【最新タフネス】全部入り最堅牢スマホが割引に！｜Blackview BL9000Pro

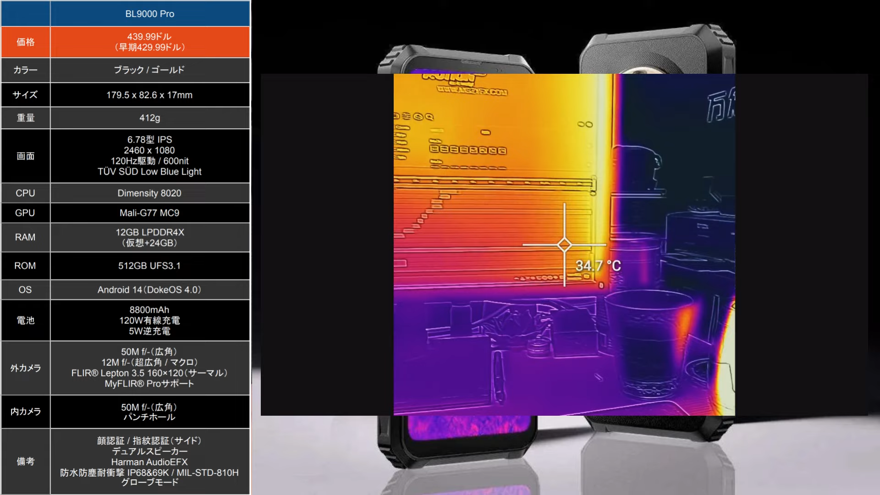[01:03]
On screen: spot 34.7°C
投入してきてますけど、このBL9000プロはですね、フリアのレプトン3.
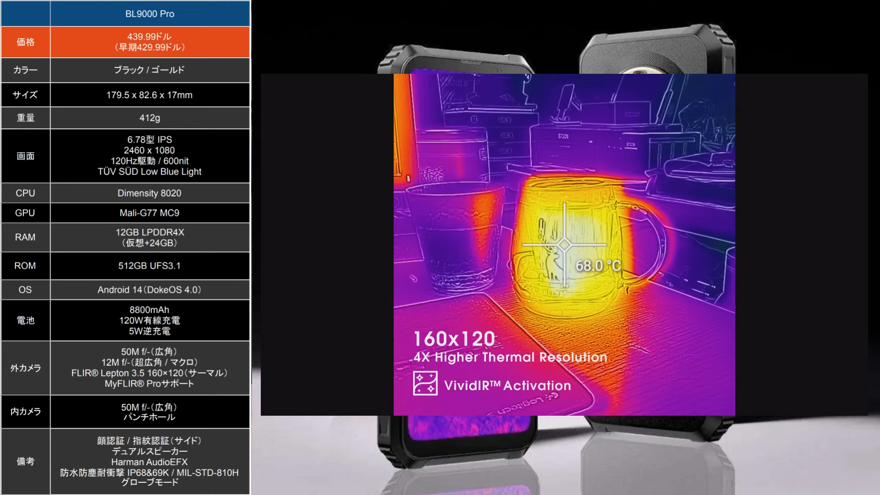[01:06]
On screen: spot 68.0°C
5っていうものを搭載しているわけなんですよ。
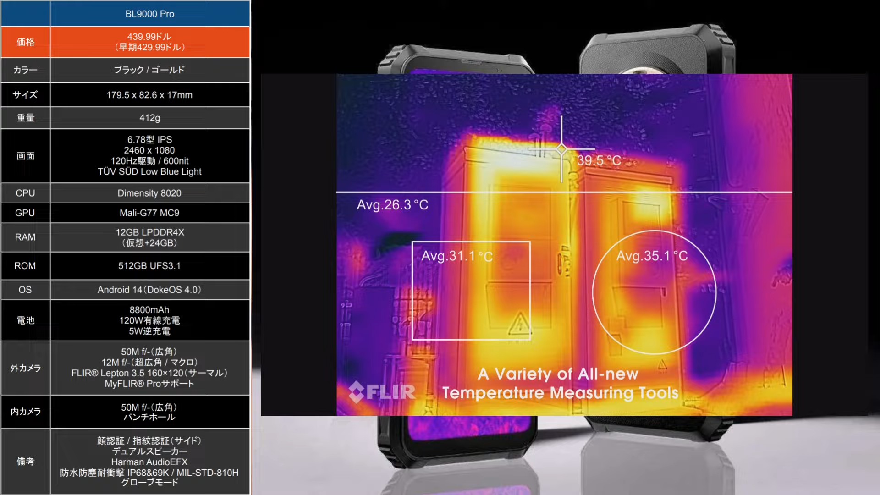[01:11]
On screen: spot 39.5°C
全モデルと比べるとっていうところで何が良くなったのか、
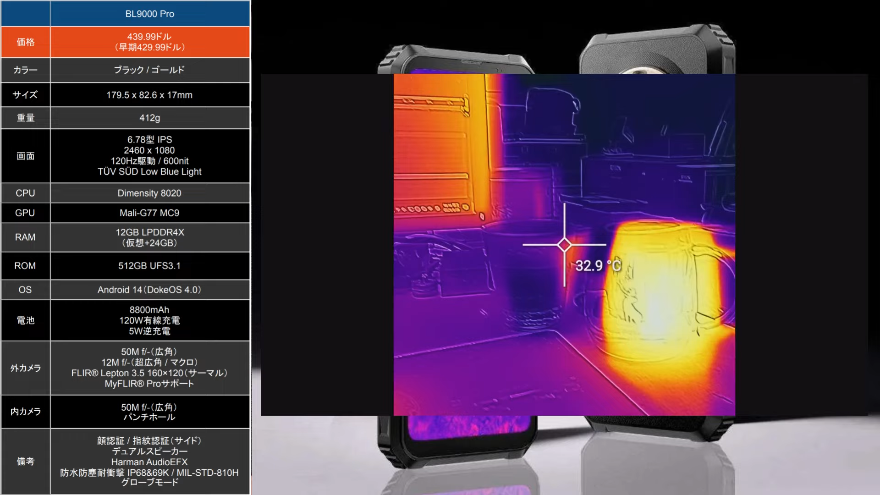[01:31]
On screen: spot 32.9°C
マルチポイントでの分析とか、
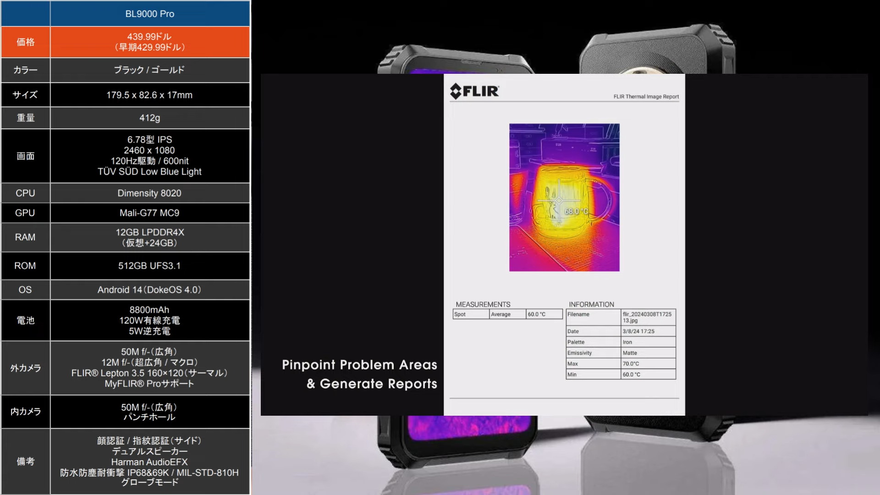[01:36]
時空間分析なんかもできるようになってたりしますし、
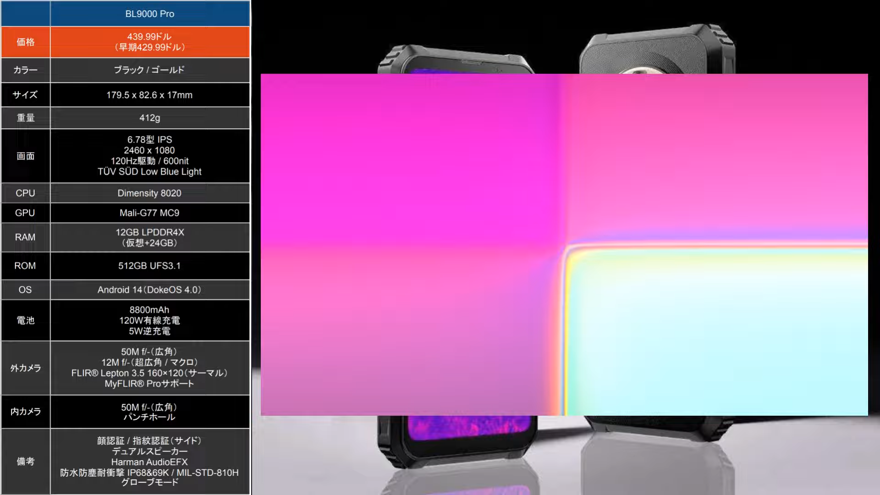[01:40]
あとは温度のその警報とか、円形の領域温度測定とか、
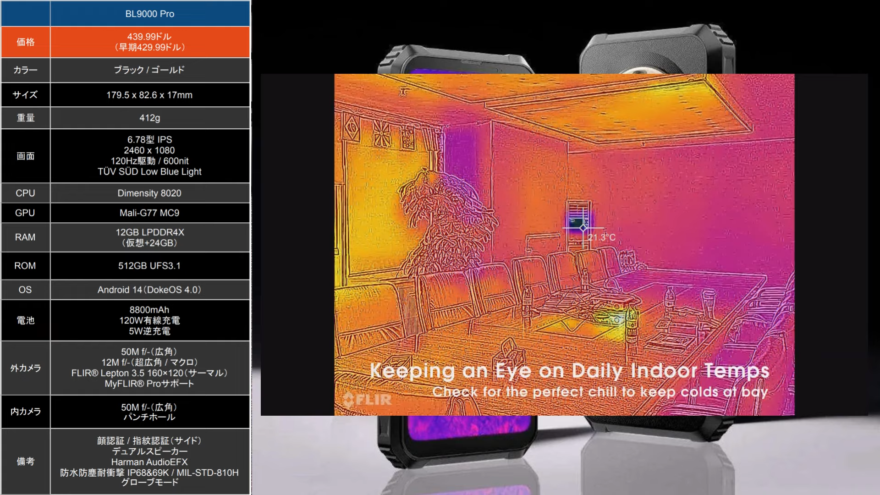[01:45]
On screen: spot 21.3°C
そういったような機能にも対応してたりしていて、
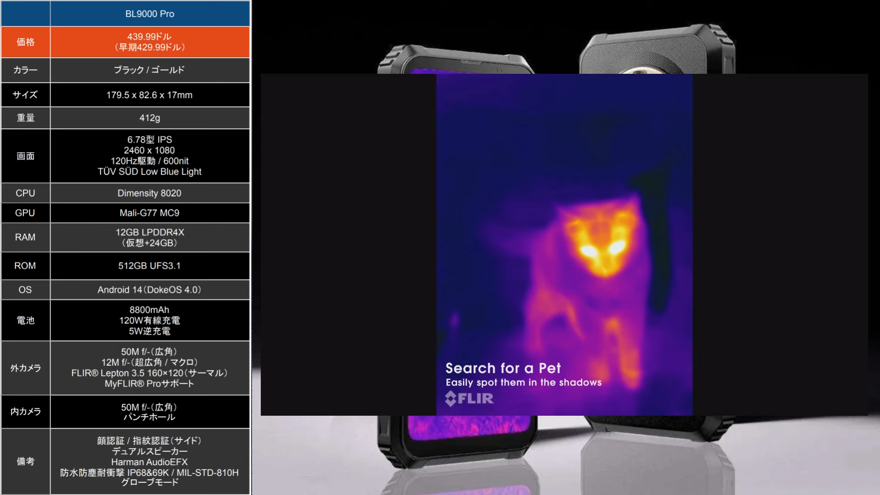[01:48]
マイフリアプロアプリとか、そういったものとの連携もサポートされています。っていうことなので、こういったね、サーバル系のカメラを使ったアプリケーション、新しいサービスとかを今考えていたりとか、これから開発しようと思っている方にも最適ですし、実際問題はこの使い勝手が向上しているので、例えば飲食とかね、やられている方にとってもいいと思います。マルチポイントで温度測定ができていたりするので、
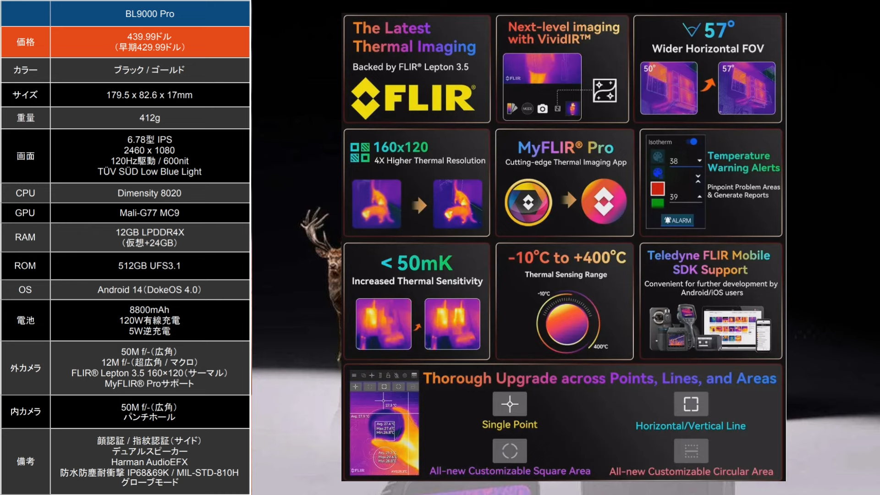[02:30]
その調理中でのね、こっちはまだ何度だけど、こっちはもう最適な温度だ、そういうものが分かったりするのとか、あとは介護とかそういったところでもね、その与える料理を冷まさなきゃいけないときの適温とかっていうのが、その映しているこの画面内の中で、